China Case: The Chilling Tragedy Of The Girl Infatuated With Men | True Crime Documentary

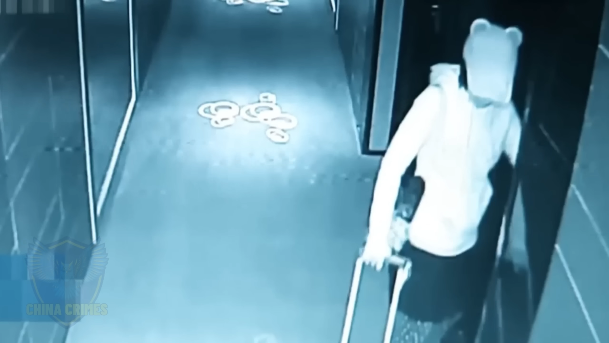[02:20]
The camera only captured Wang's image in the hotel, but there was no footage of her leaving.
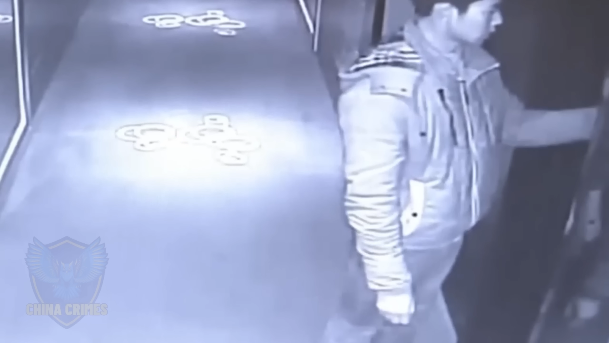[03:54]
This time, it was still Wang who opened the door. Finally, the terrifying scene was discovered at 2am. The woman rushing out of the door in the image was Wang.